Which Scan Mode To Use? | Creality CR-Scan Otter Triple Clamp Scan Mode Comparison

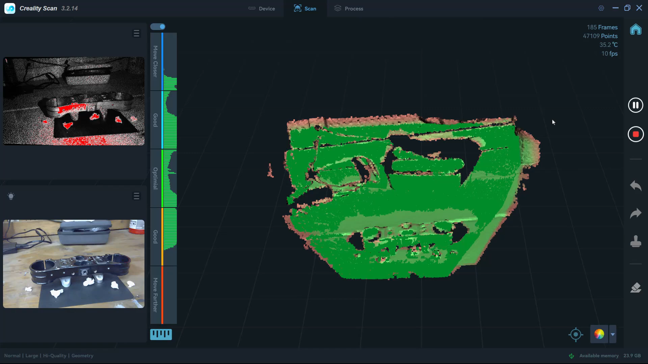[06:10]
to give you an idea on what that looks like you can see that we are capturing the triple clamp we're
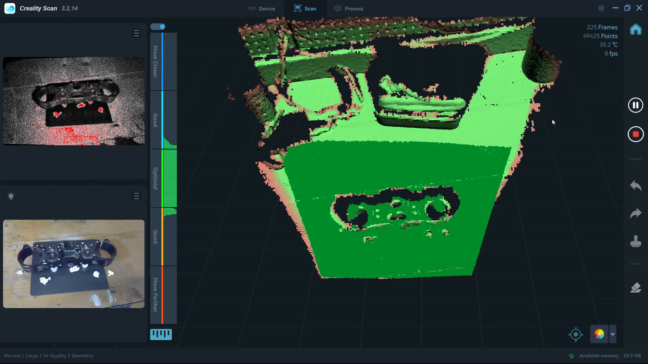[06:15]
capturing the bench and a lot of the other stuff that's sort of floating around.
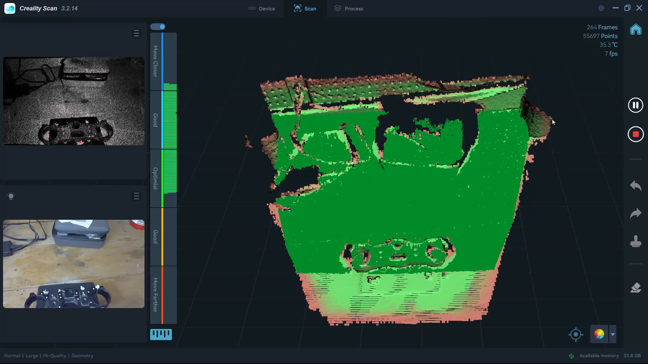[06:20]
I even scan up the wall a little bit so we can see in this case
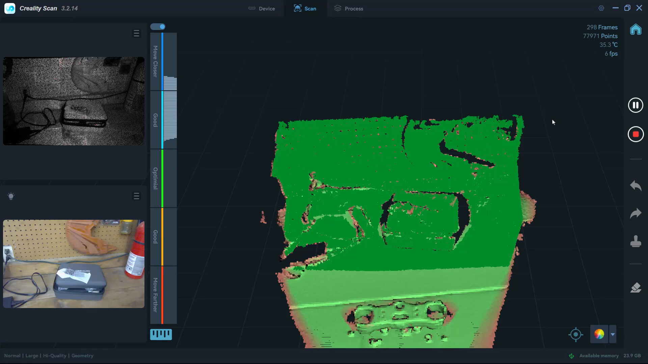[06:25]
hanging there on the wall and some other things that we can can sort of just pick up in this frame.
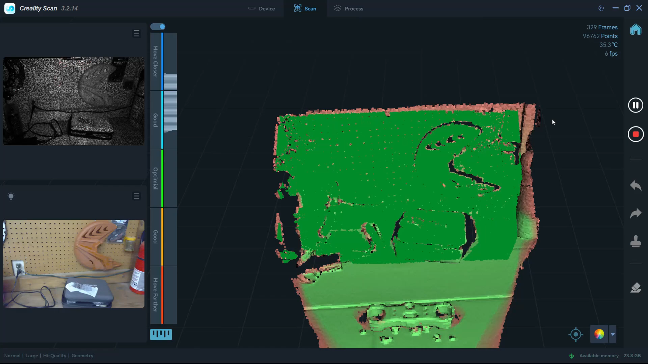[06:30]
So large mode definitely kind of out for something like this you'd really use it for
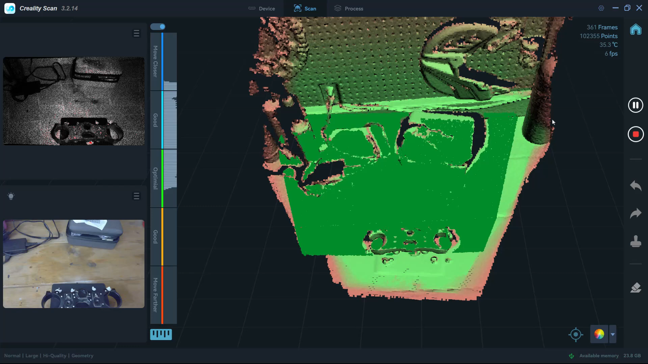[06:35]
larger objects if you were scanning a you know a car fender or something like that.
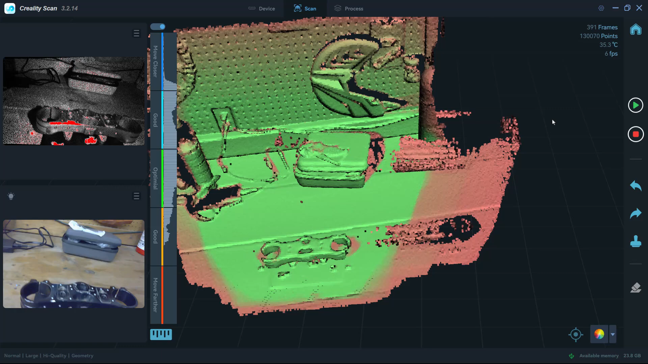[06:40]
You can even see at the end it started to lose tracking. So just for some comparison this is the medium mode which I'm not going to go through completely because that's what we did in our previous video.
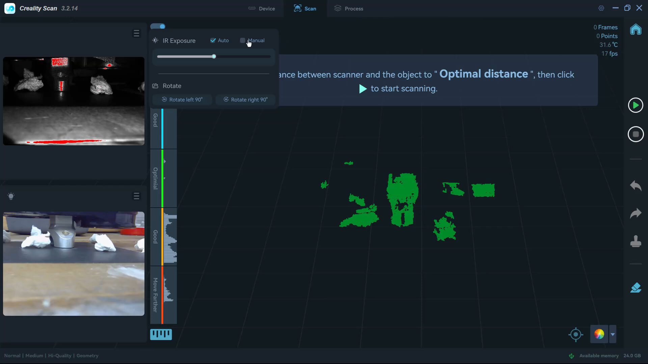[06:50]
I still left the markers on which is a problem downstream because I'm
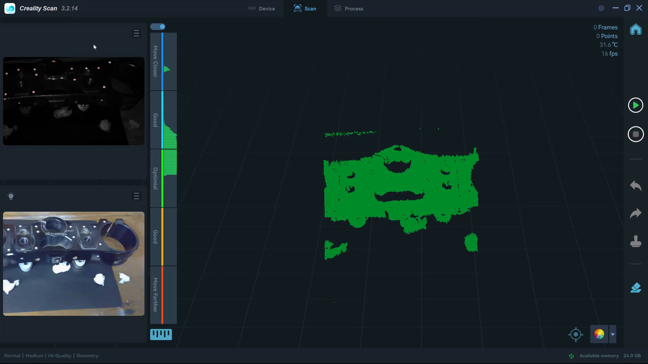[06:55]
not using marker tracking but just so we can get an idea of sort of the
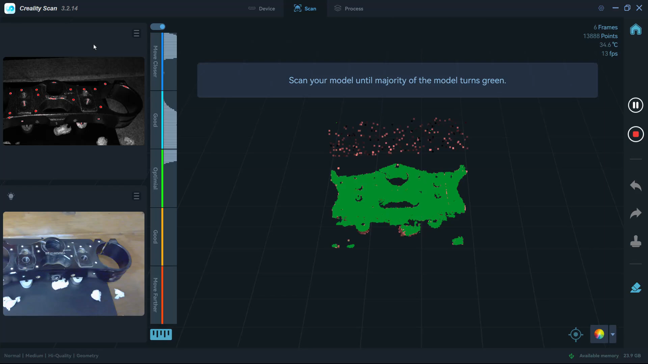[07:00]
speed to scan we can see here that instantly after capturing a couple of
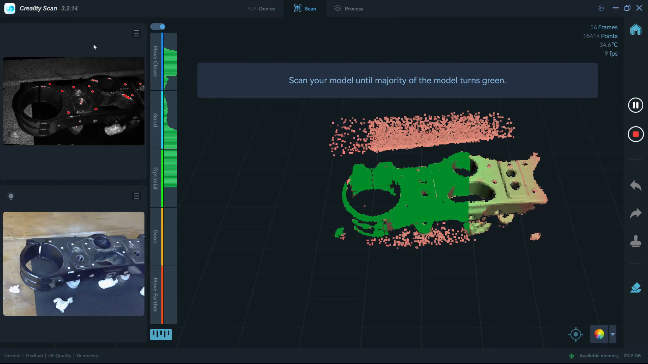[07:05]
frames I can move around the triple clamp quite a bit faster.
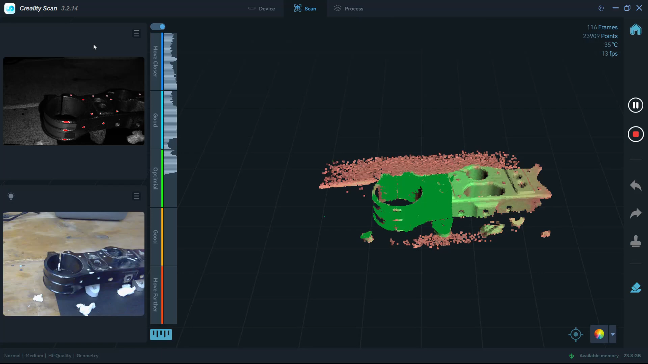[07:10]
Now in our video when we walk through sort of real time I did go slower.
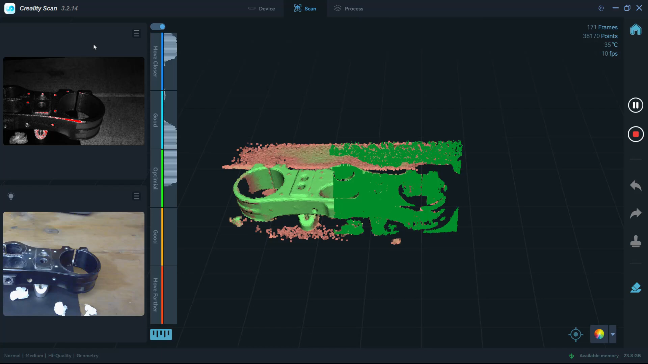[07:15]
You can certainly go faster as long as the the object on the screen is turning green.
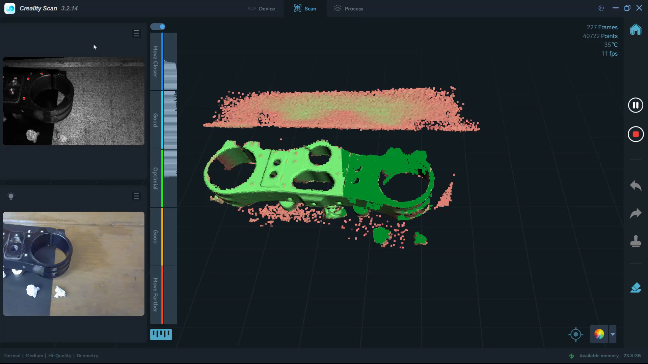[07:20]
That means that you've captured the data you need and again I'm not going to go completely through this but just to give you an idea
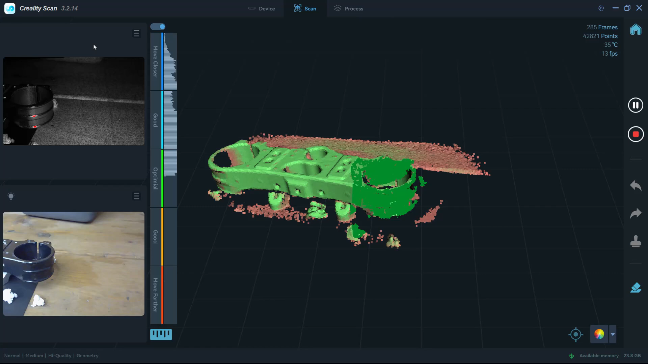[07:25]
of how much faster you can move when you're using the medium size mode because
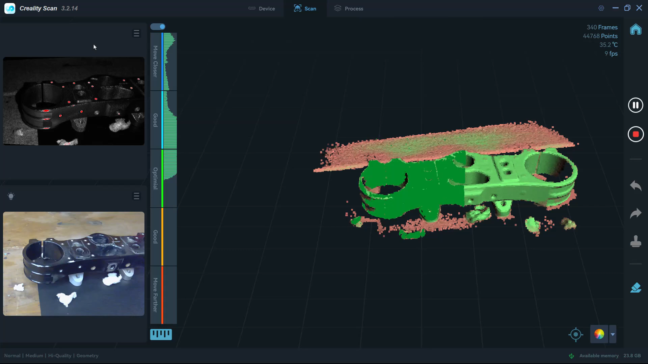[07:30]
it can see more of the object and it knows quite a bit better where everything is in 3D space.
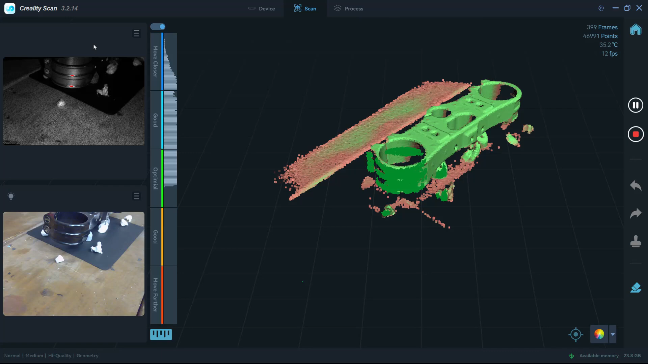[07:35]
It doesn't have to worry too much about losing that tracking. Now on the processing side when we're processing a scan